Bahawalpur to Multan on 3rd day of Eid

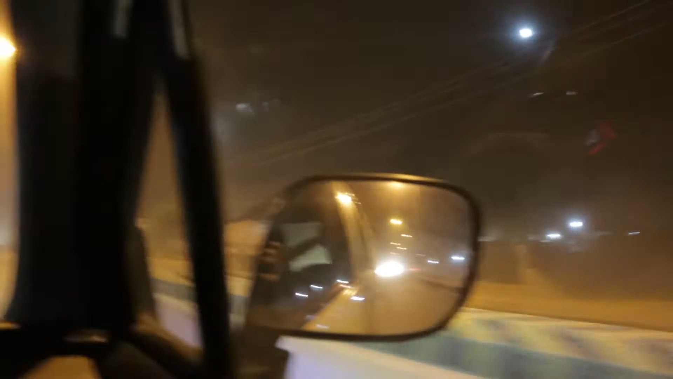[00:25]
अल्लाह करे ये आंधी रुक जाए और हल्की फुल्की बारिश, चलो ठीक है, ज़्यादा तेज़ बारिश ना हो जाए।